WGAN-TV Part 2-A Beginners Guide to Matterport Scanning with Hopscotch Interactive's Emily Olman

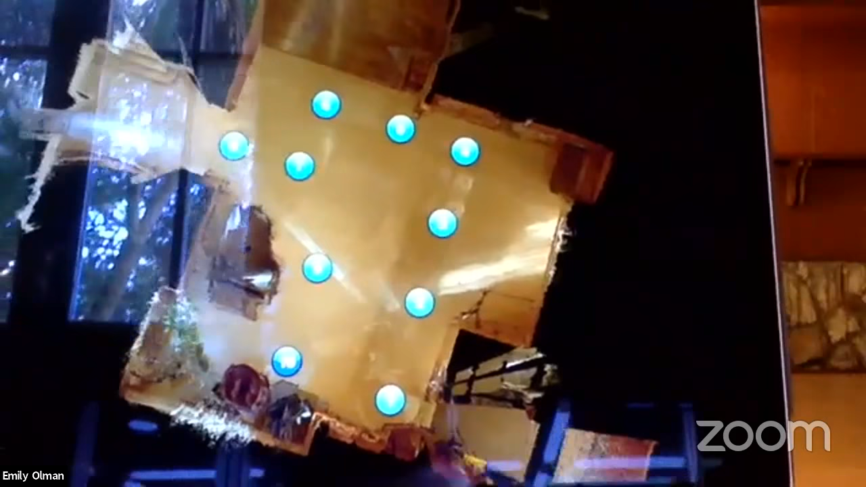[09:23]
So you can see that we have a number of scans that were done, uh, yesterday. And so we're coming back to the space for the second time. And what we're going to do is we're going to now add to this model.
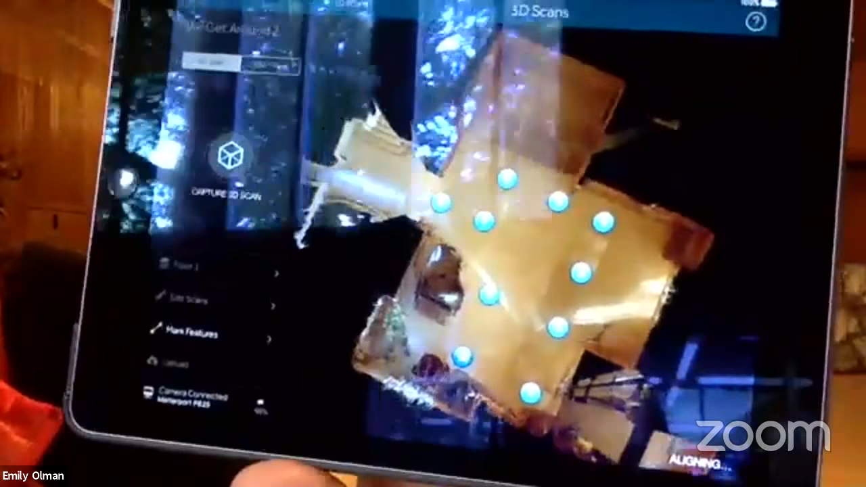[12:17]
Properly down, down here. It says aligning.
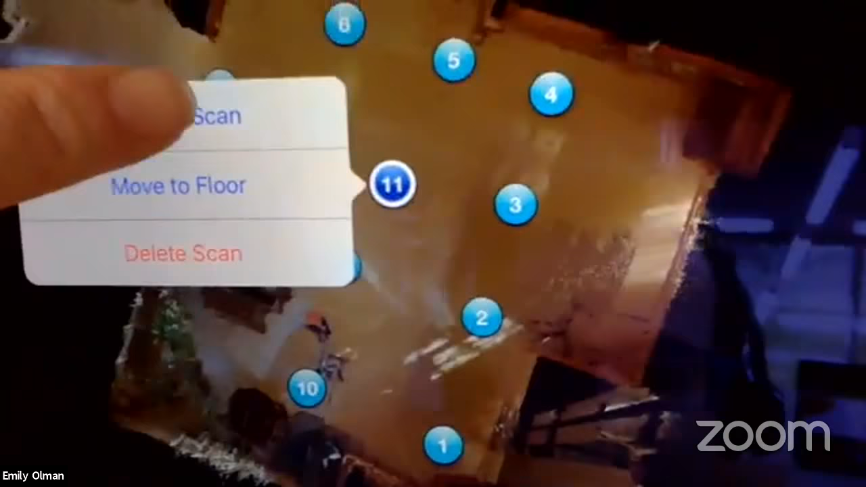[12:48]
Um, we ended up high. Can you see yourself?
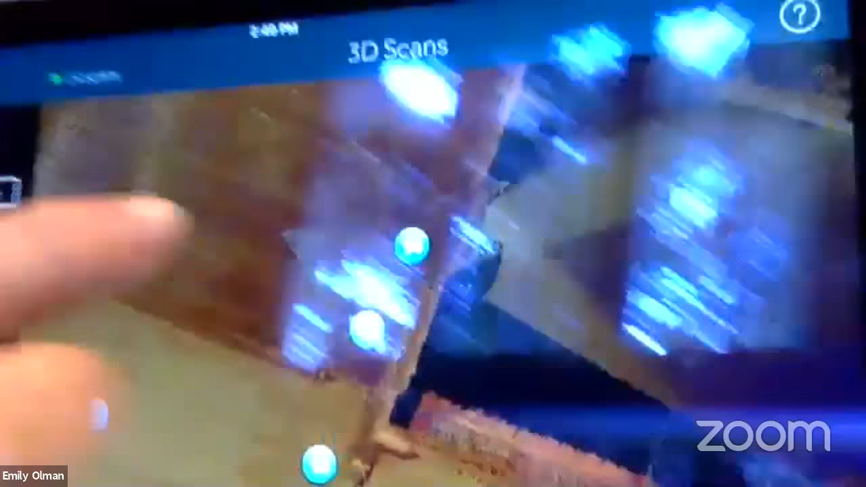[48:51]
um, to that area there on the,
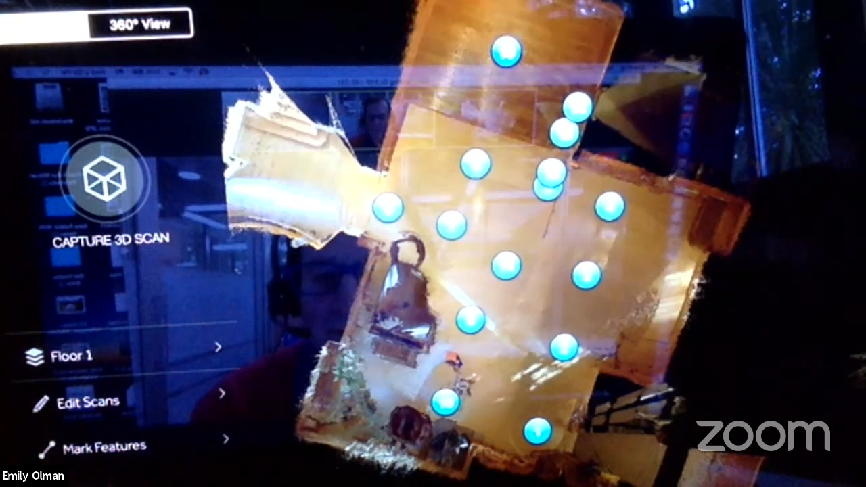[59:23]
So there's just nothing, no trim in this room at all. And here we have a window, um, that's small, but it, it can result in, even though it's, it's up off the ground, it can result in there being, um. Emily, I'm sorry. We can't see your hand.
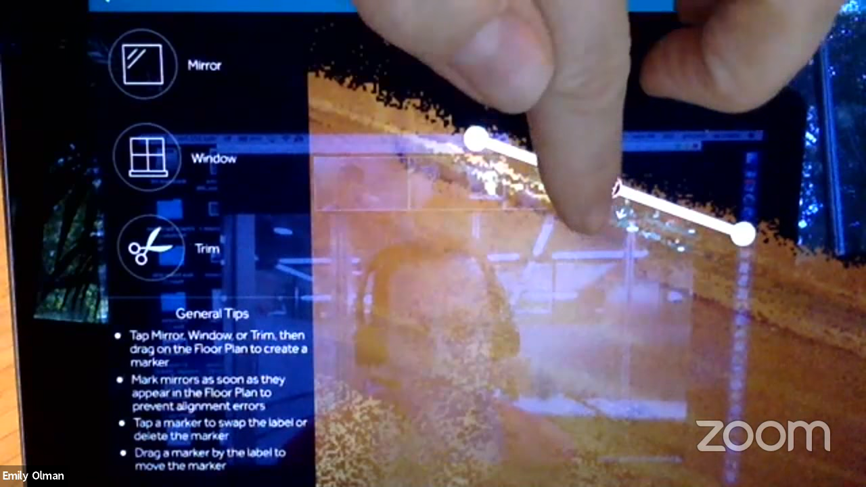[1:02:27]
Um, and then it also, it'll draw that line. So it looks really clean in the, in the, um, dollhouse.
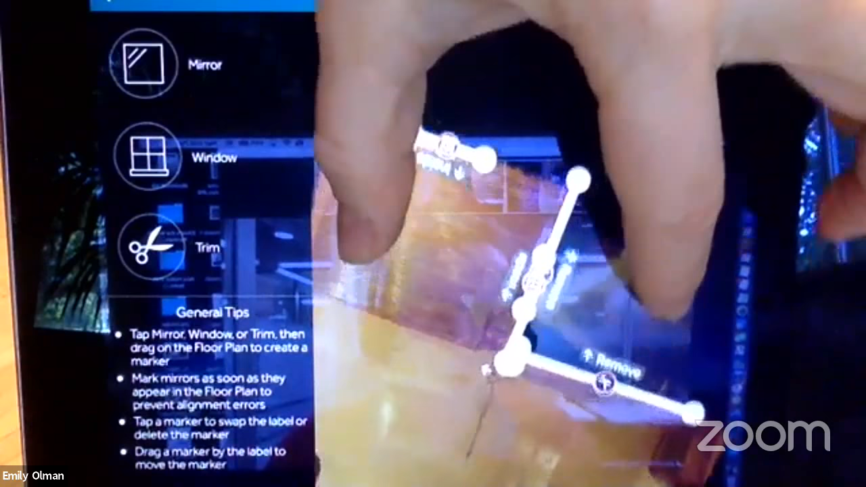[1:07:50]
um, you know, where we can use the trim tool. Yeah.
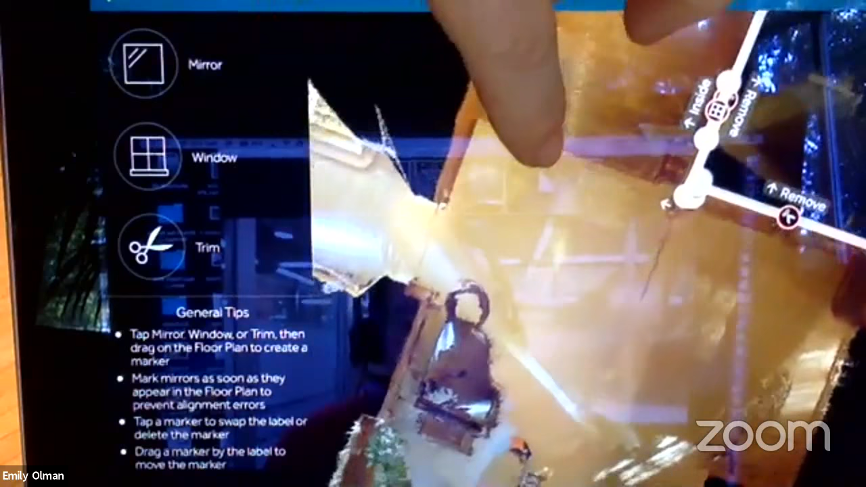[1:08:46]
Um, and I see some other tools there. Do you want to take us through the other things that you can? Sure.
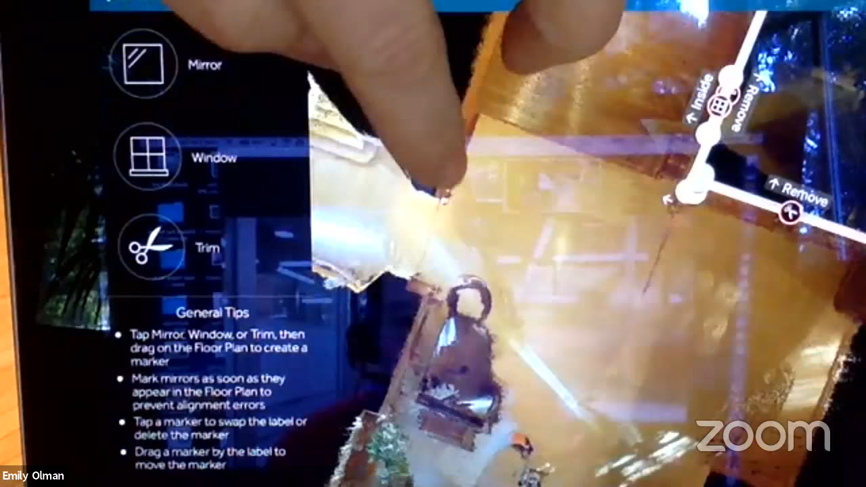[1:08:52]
Absolutely. So, um, in, in this room, unfortunately I don't have a mirror.
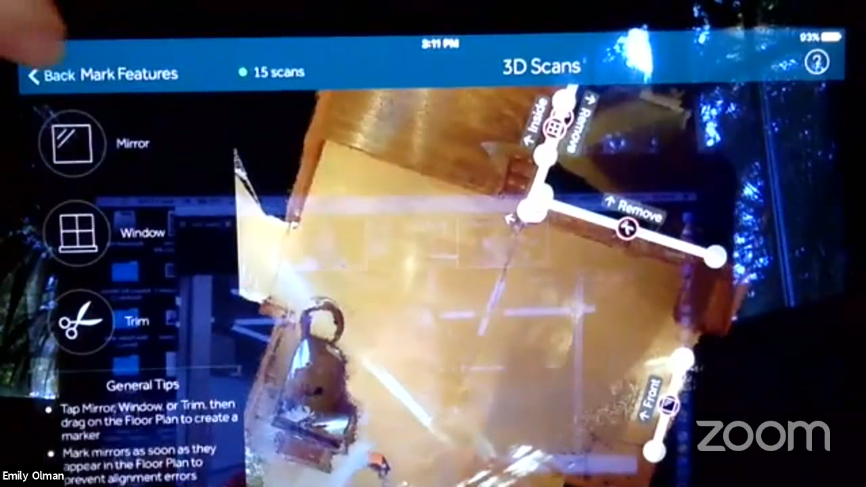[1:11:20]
I'm going to go back up to this area here and, um, we're going to select this model.
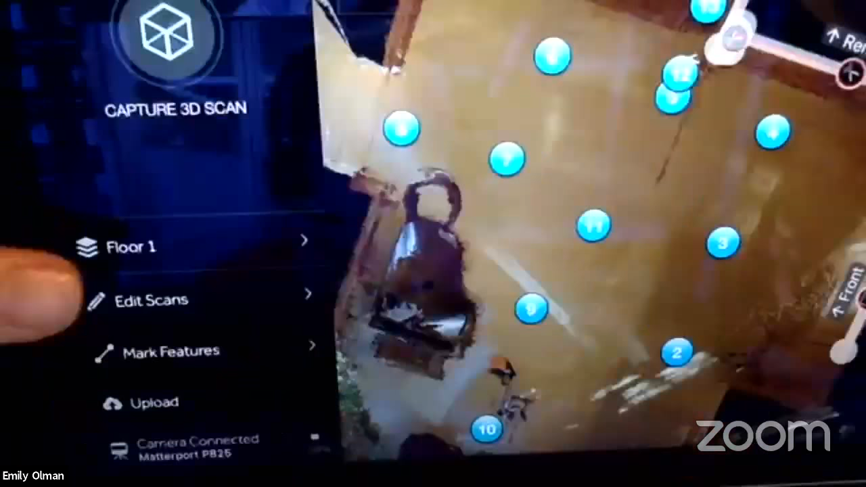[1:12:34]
So we have our floor one here and we're going to.
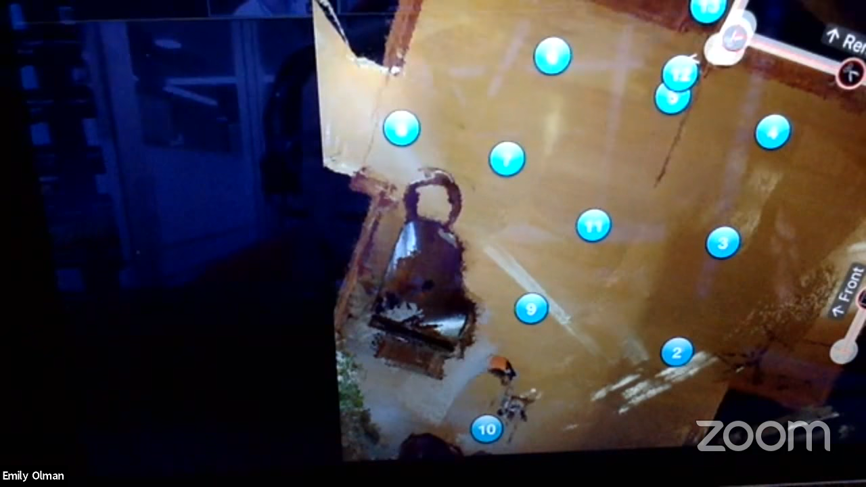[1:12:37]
Now, can you see? And I need to tilt it back up again. Yep. Thank you. Okay. We have floor one.
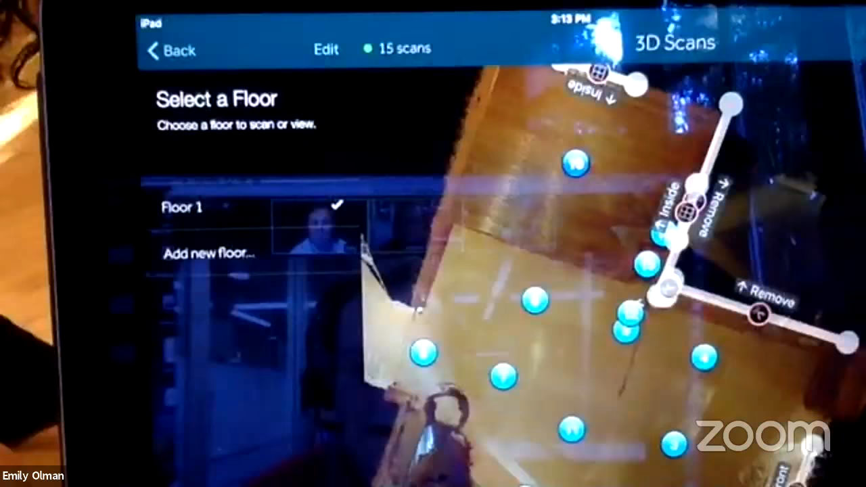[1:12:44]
All right. And then we're going to add a floor, add new floor here.
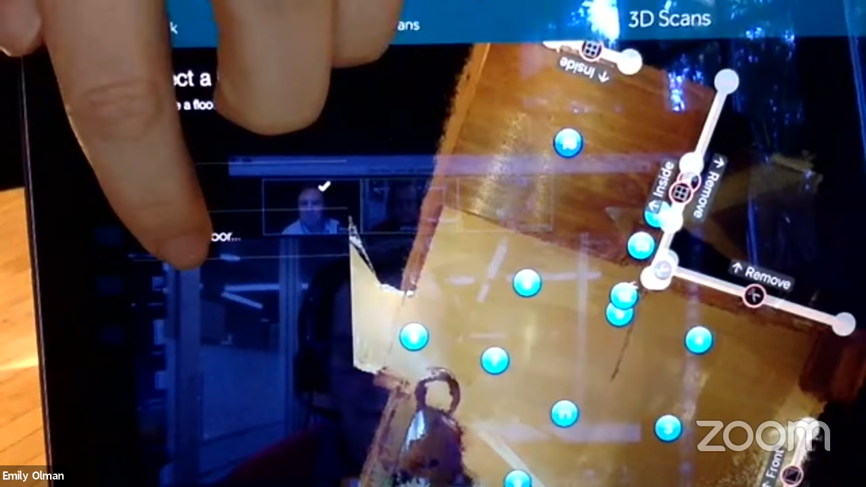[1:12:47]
And it already knows that it's going to be the floor two. So you can just say, okay, create.
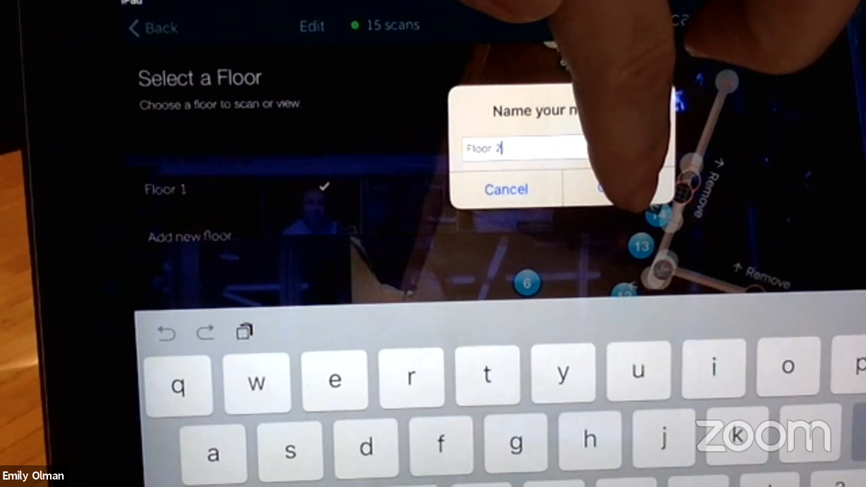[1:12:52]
Cause even if you named it something else here, I don't, I think that you still have to change that in the workshop.
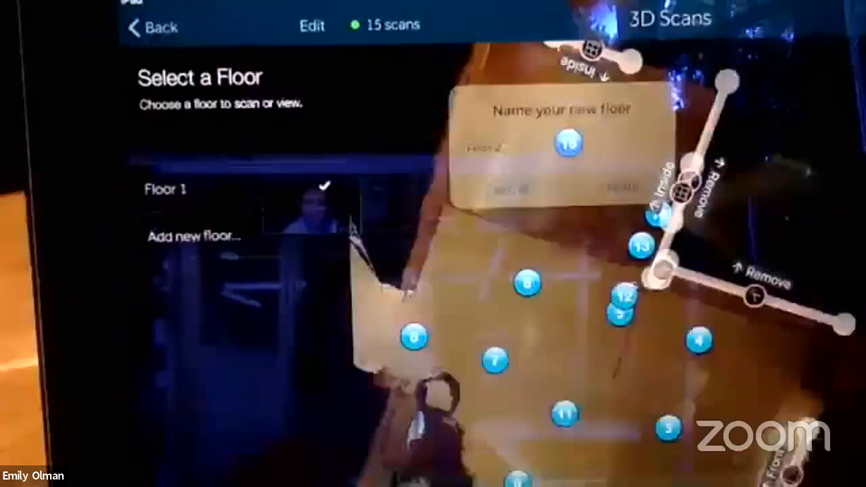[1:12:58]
Um, so you create your new floor and there's no scans on this floor. Um, so we're going to go back.
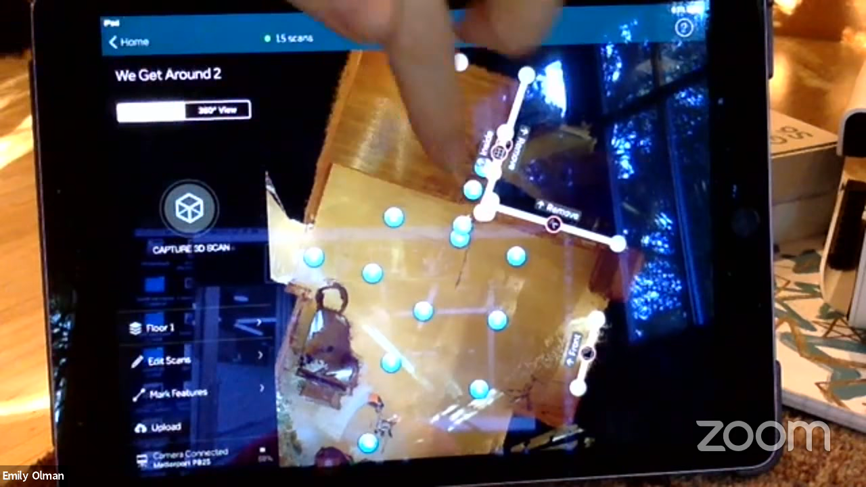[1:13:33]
And we want to move that to move it to a floor. So we're going to move it to this floor here. And now you can see it just moved.
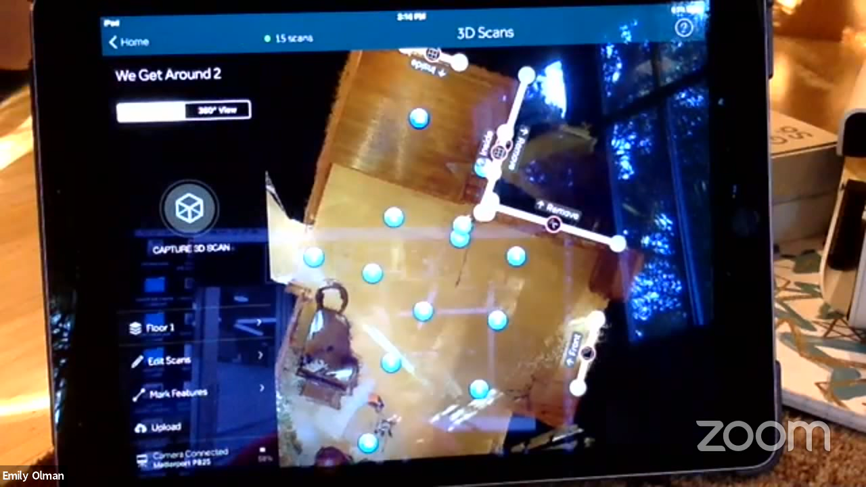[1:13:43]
Now it's gone, but it went here.